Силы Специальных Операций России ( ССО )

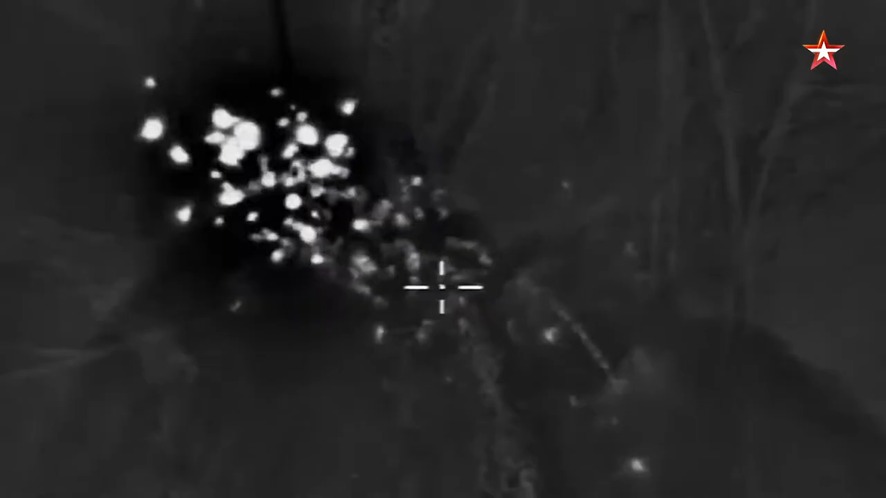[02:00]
флота России наносят ювелирные по точности удары по объектам боевиков.